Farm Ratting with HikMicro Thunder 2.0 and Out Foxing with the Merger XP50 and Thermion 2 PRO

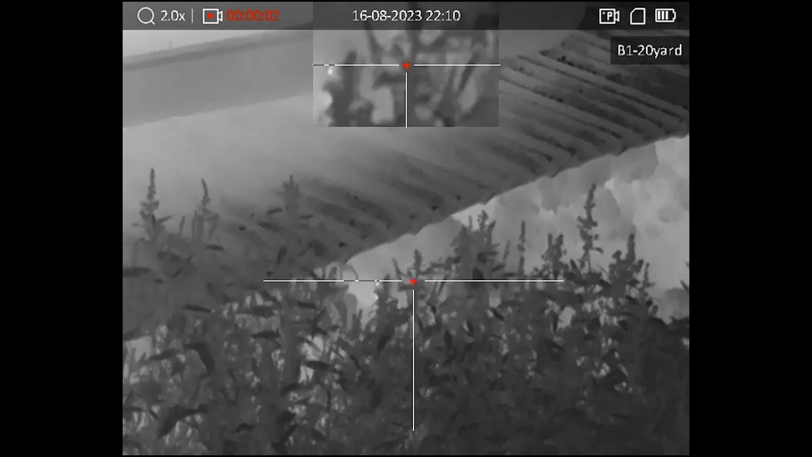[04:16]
So I thought I'd give them a little film, and I filmed them through the mergers, and filmed them through the the funder.
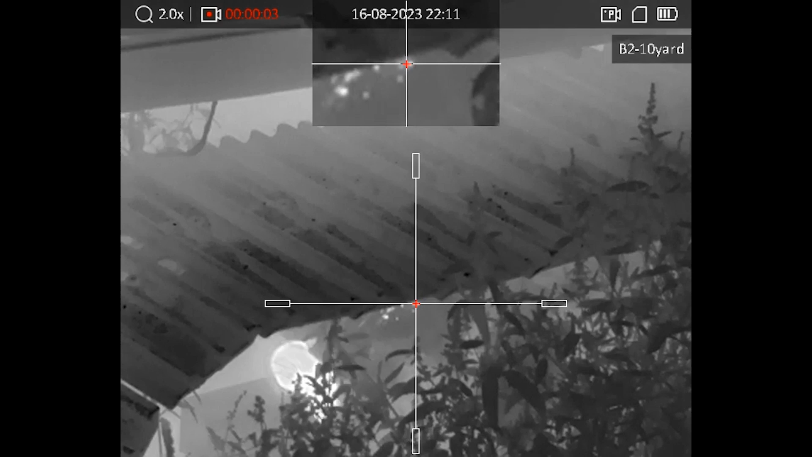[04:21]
So a perfect little tool to differentiate between rats or hedgehog.
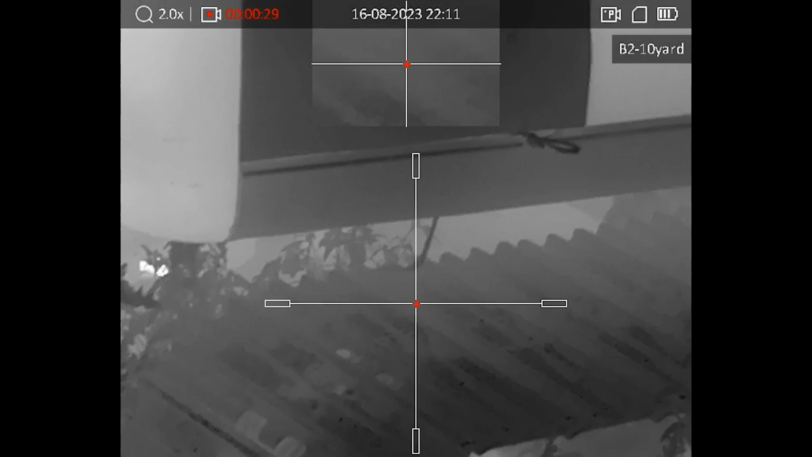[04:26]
So as you can see, all the rats there, they're just totally going about their business.
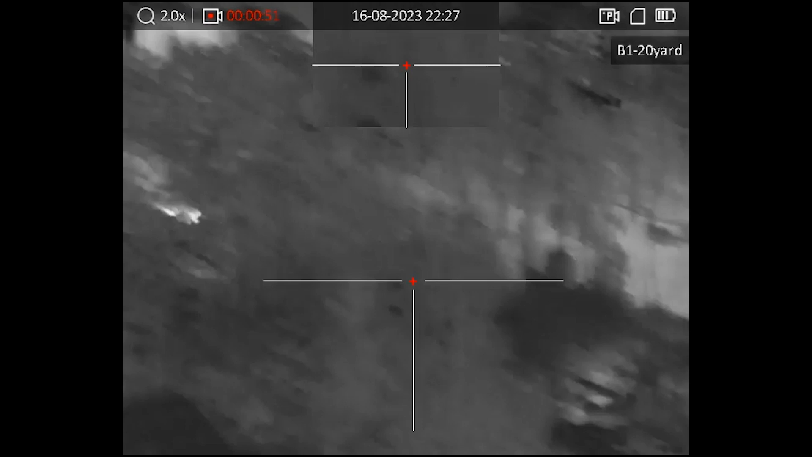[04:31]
They're dug into all the mounds, they're under all the fresh silage bales there, they are absolutely everywhere.
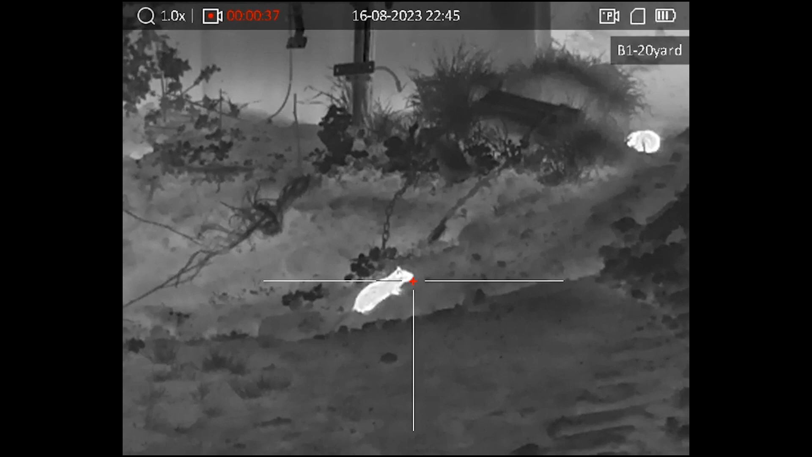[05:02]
Really useful use of thermal on an air rifle controlling rats around a farmyard.
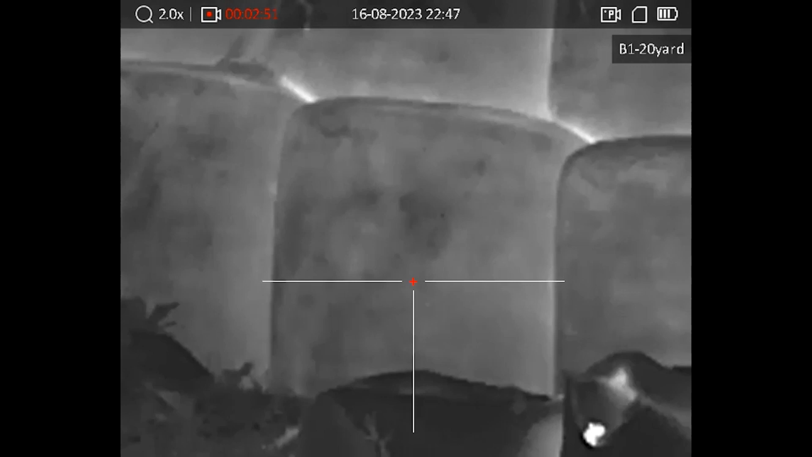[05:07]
using the Hikmicro funder TH35P. Now coming up in a second, Danny's out foxing for a foxing hat trick.
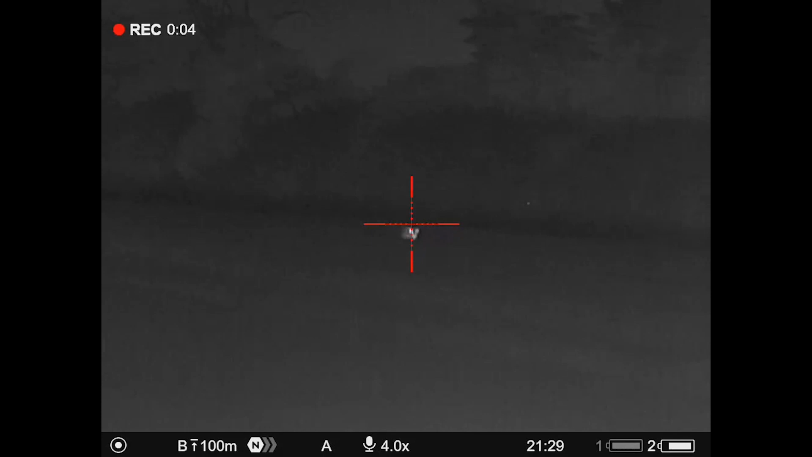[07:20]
So I got out the truck, my side and he didn't get the record on the merger, but I managed to get the footage on the Thermion. Yeah, she comes in quite close, I get about 70 metres.
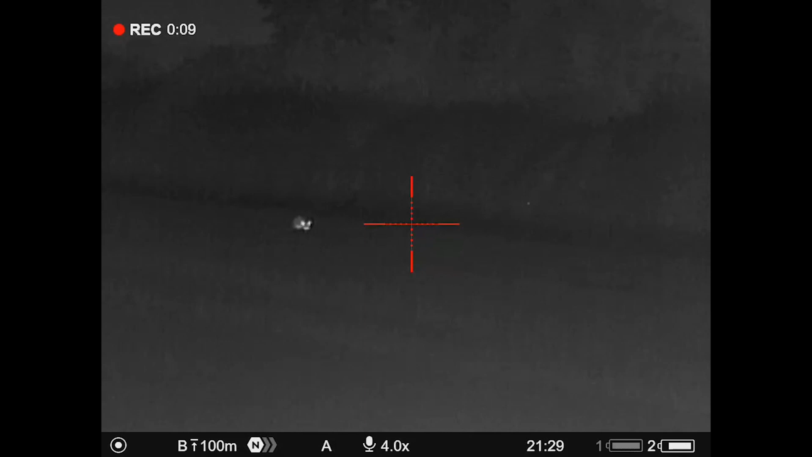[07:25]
I've zoomed in times four for the shot and or maybe eight, I can't remember if it was four or eight because it got a bit of excitement afterwards.
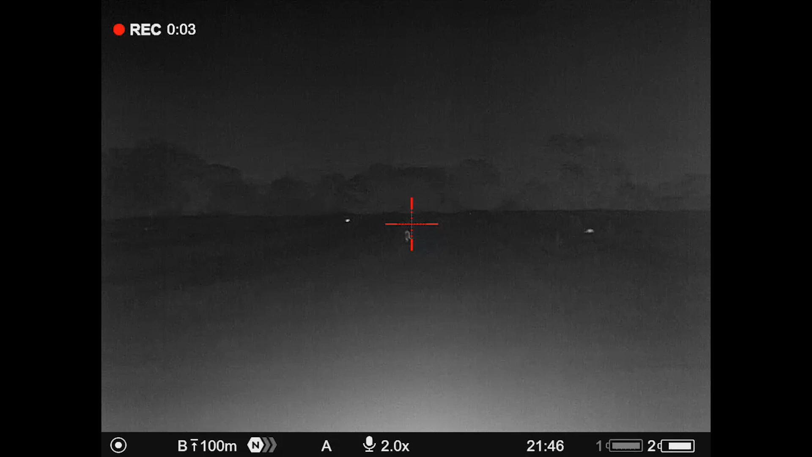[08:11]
So I got out and went round and I ID'd one straight away and that was walking from right to left and I could see a second one and that was on the right and that was static and then there was two hairs.
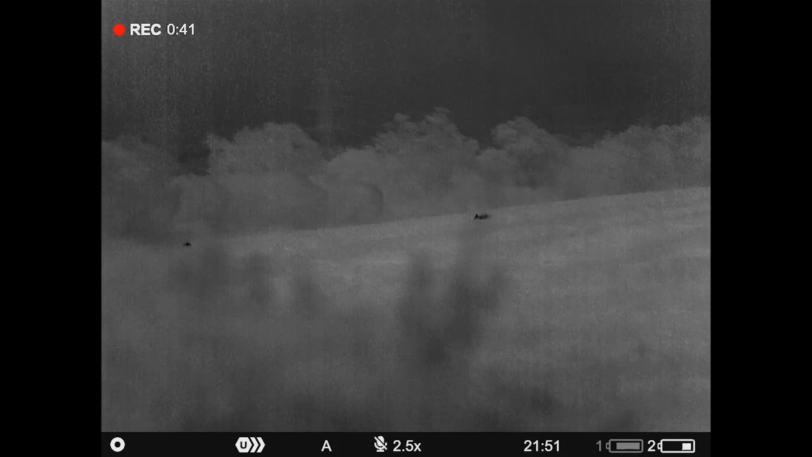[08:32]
So I got dispatched the first one, which I thought was the far left one and it's before I got in some long grass and came
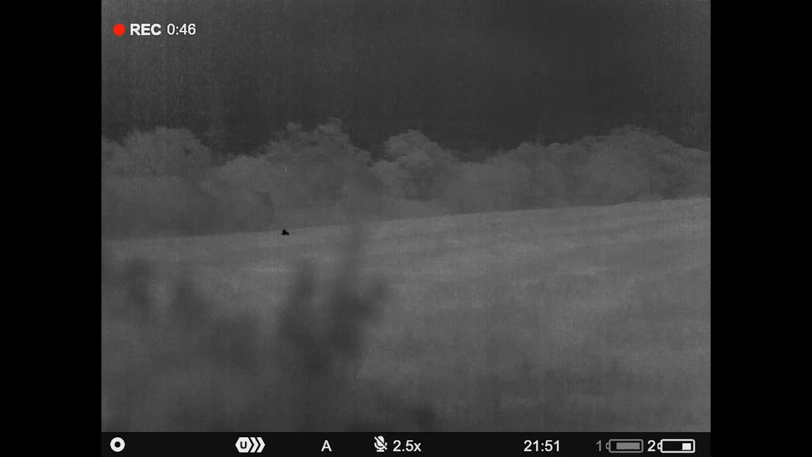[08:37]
back for the one that was on the right that was still static and dispatched that and then went back into the third. He said, it's there, it's there.
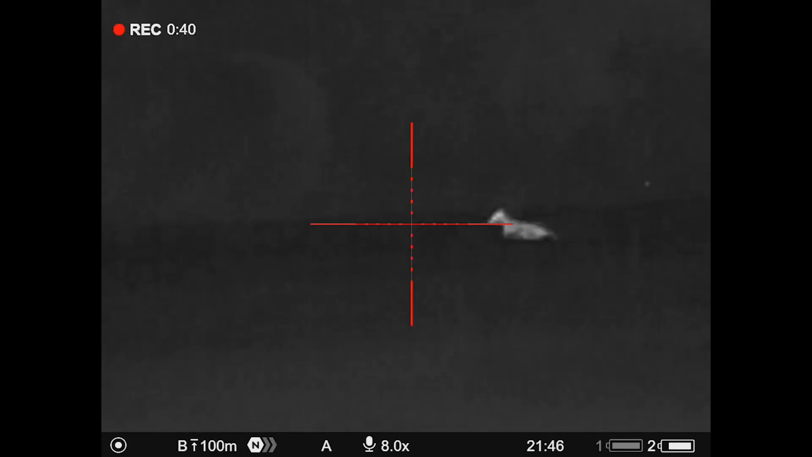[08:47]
So I kind of got back on and got all excited. I thought, no, he's wrong, he's wrong, he's wrong.